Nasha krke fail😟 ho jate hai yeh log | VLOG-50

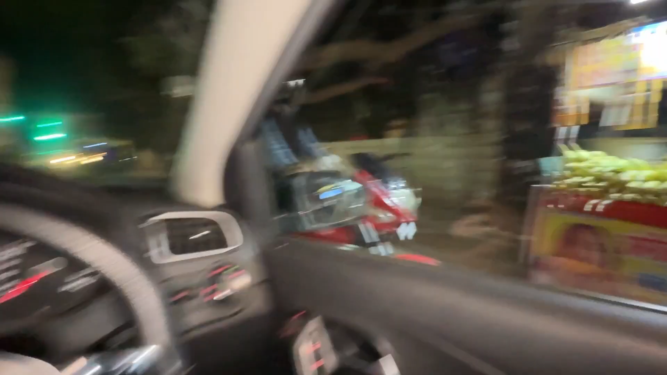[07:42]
रॉन्ग में हम गाड़ी चला रहे हैं।
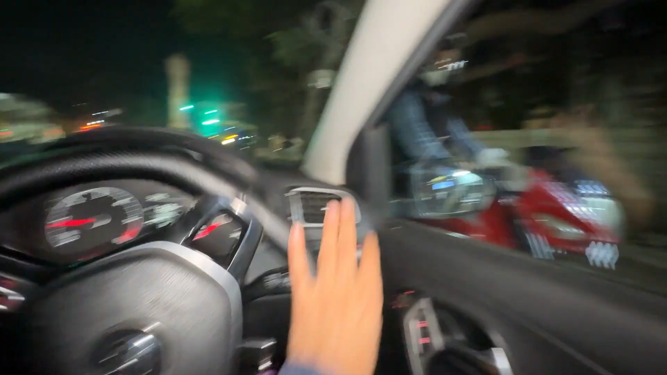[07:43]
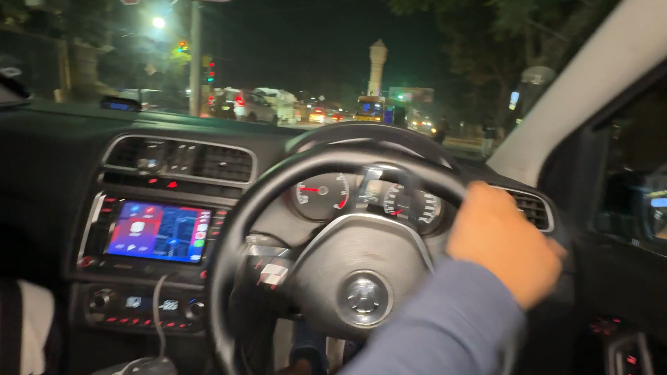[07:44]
नहीं लाइट है, ग्रीन है। हाँ मतलब वैसे तो ग्रीन है, बट तो जे आ रहे हैं।
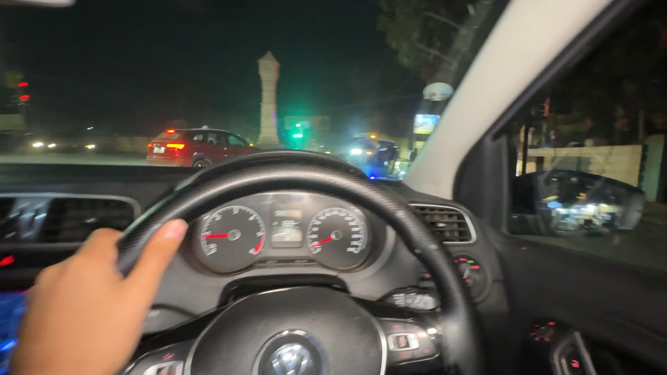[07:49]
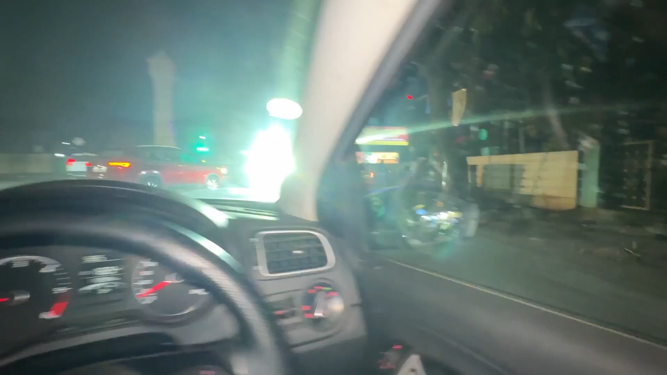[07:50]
हाँ गाइस सॉरी, हम लोग तो सही हैं, ये रॉन्ग है।
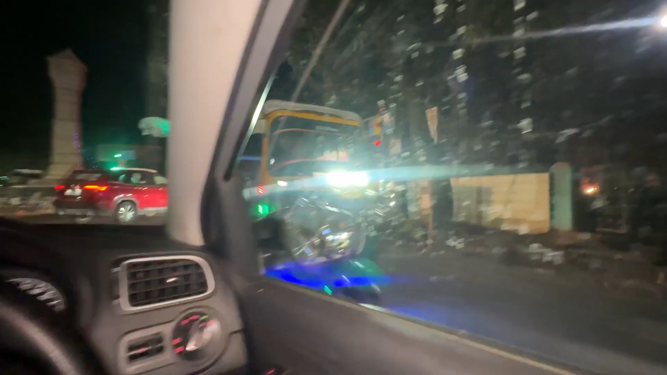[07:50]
वी आर ऑलवेज राइट बिकॉज वी आर ऑन द राइट साइड ऑफ द रोड।